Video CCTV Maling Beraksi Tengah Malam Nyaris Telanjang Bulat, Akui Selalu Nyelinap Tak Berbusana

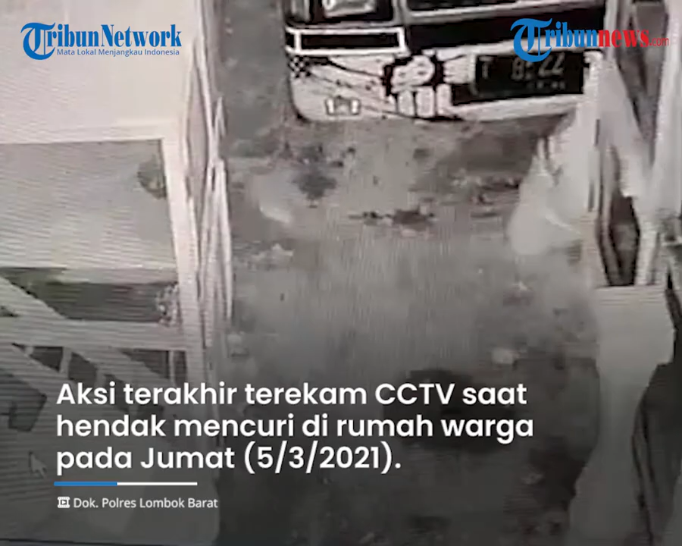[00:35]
Aksi terakhirnya terekam kamera CCTV saat hendak mencuri di rumah warga pada Jumat 5 Maret 2021.